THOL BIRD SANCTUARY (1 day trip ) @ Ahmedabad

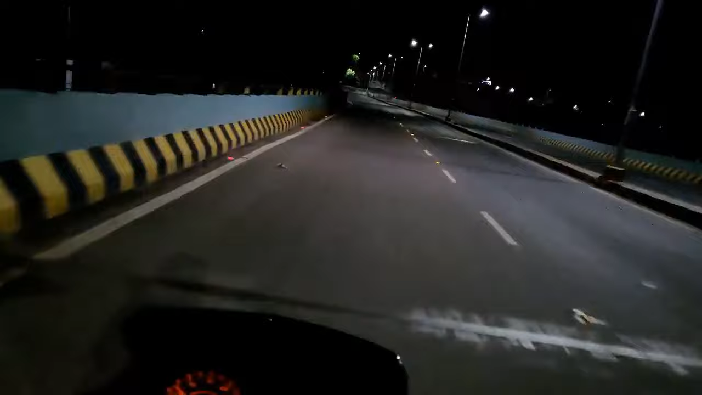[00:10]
As you see it's a scary dark road and I was all alone by then. I had to join one of my friends that decided location we made at the Science City Circle.
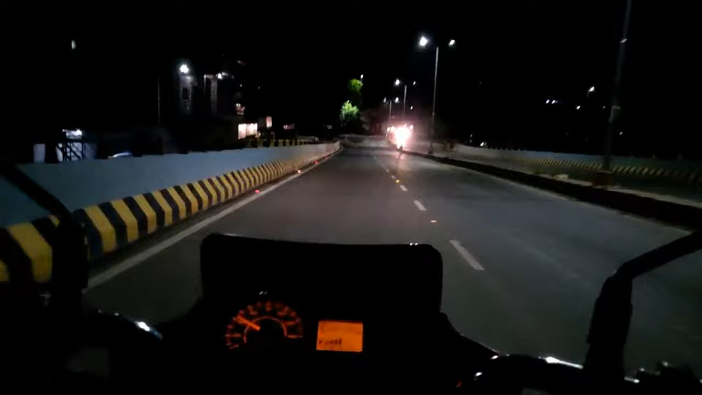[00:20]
And as we met, he was navigating the roads and I was following him behind.